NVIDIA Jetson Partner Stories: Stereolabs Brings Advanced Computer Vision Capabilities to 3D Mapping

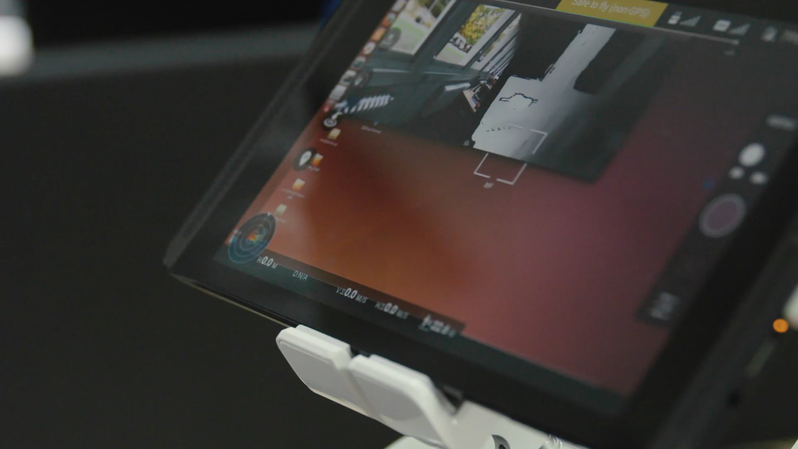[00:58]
In addition to depth sensing, we're now able to run in real time tracking and mapping on board the drone thanks to the TK1 and the Z.
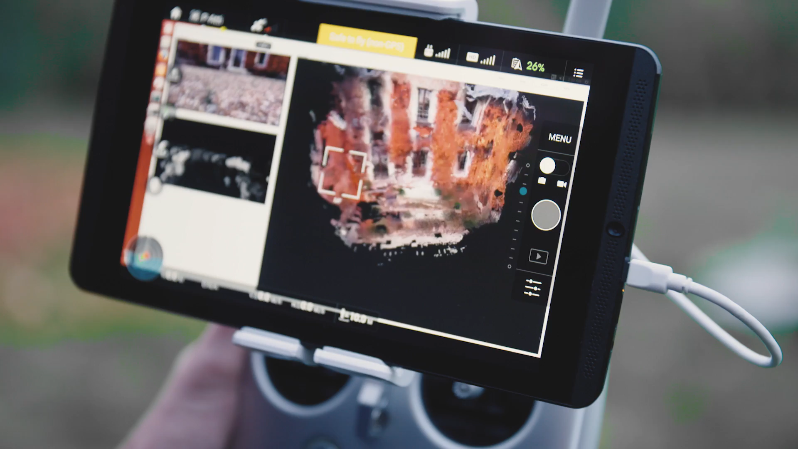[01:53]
We enable drones or cars to be able to perceive in 3D and actually map their environment and find their way through. The 3D mapping is important for a wide range of industries.
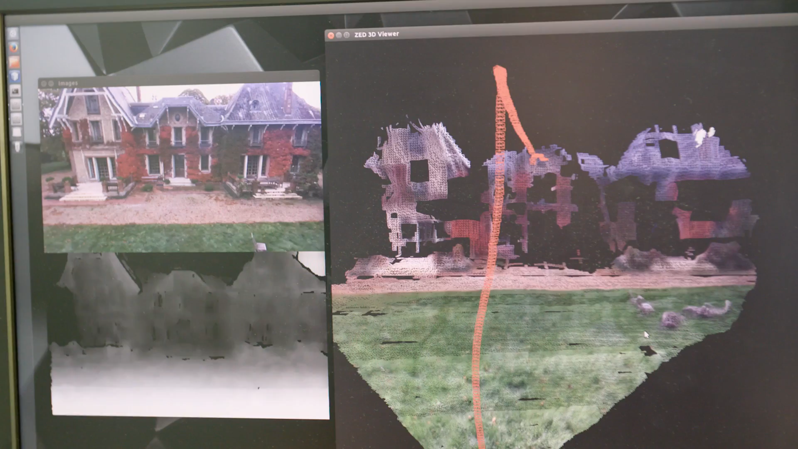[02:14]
track the camera and fuse the 3D reconstructions together to create a 3D mesh of the environment.
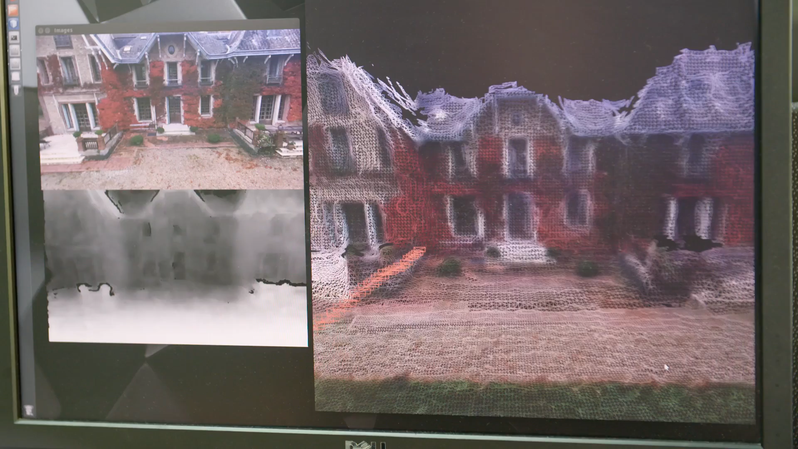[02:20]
This resulting mesh can be imported in any 3D software and actually